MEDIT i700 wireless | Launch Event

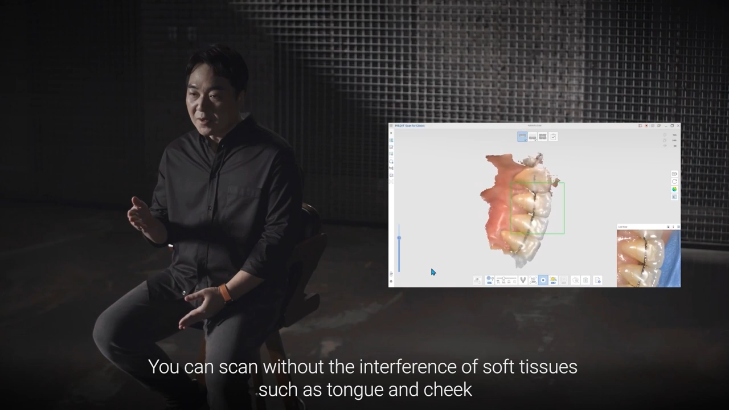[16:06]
You can scan without the interference of soft tissue such as tongue and cheek with our smart color
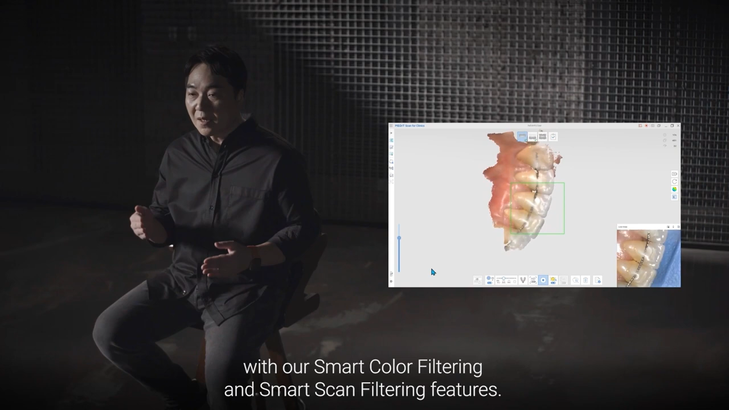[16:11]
filtering and smart scan filtering features.
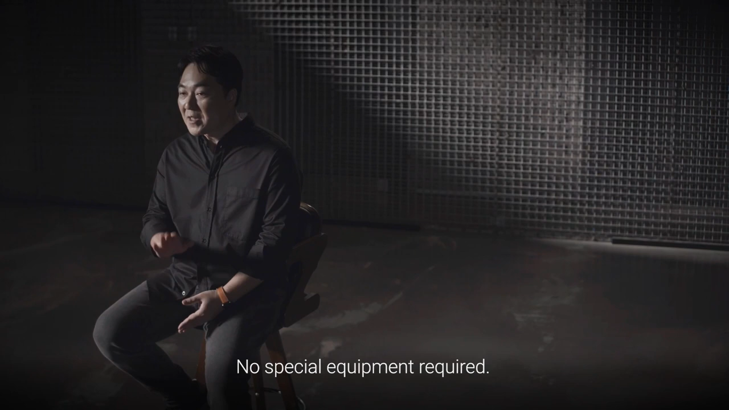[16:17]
No special equipment required. Our reliability map and smart arrows
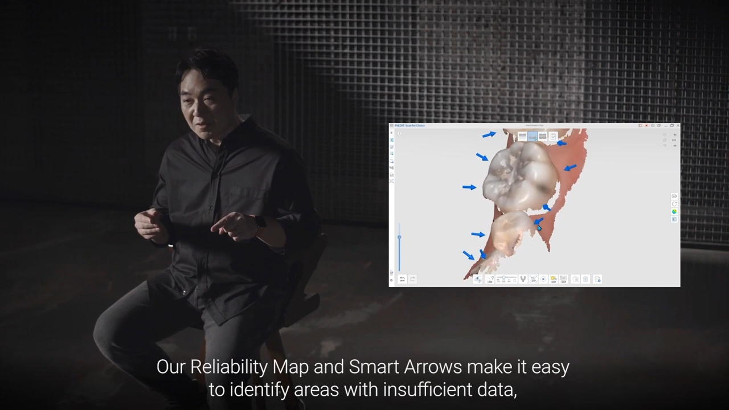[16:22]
make it easy to identify areas with insufficient data.
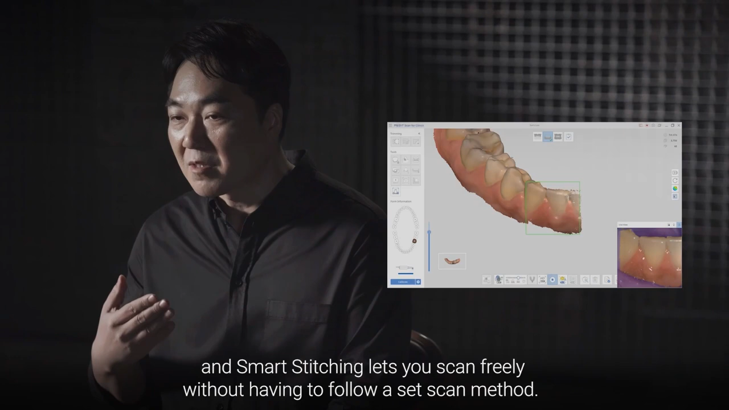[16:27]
And smart stitching let new scan freely without having to follow set of scan method.
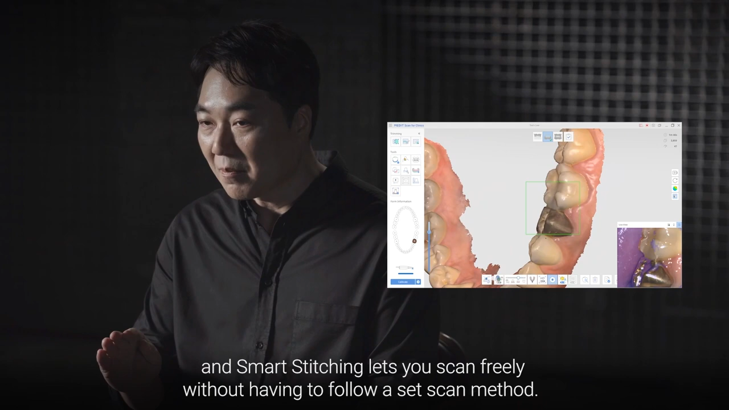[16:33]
You can use AI scan body and abutment matching to shorten scan time and improve accuracy.
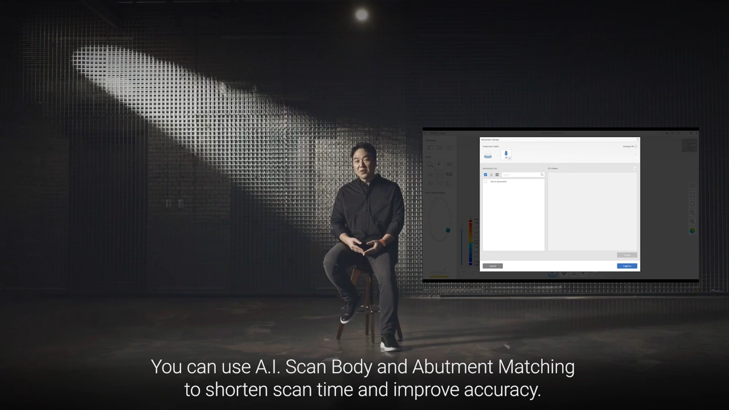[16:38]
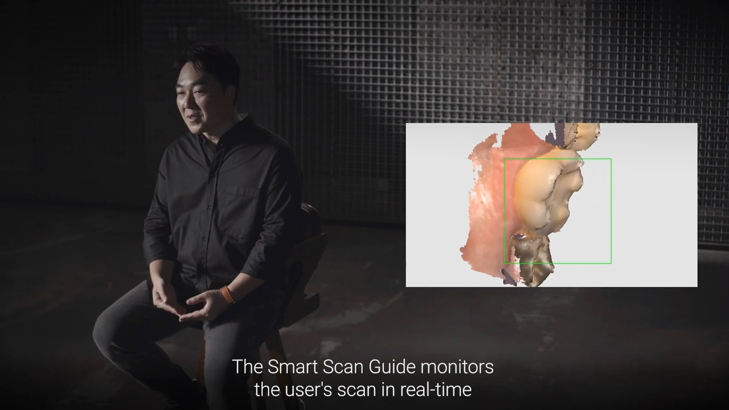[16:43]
The smart scan guide monitors the user's scan in real time and suggests the correct scanning method using auditory,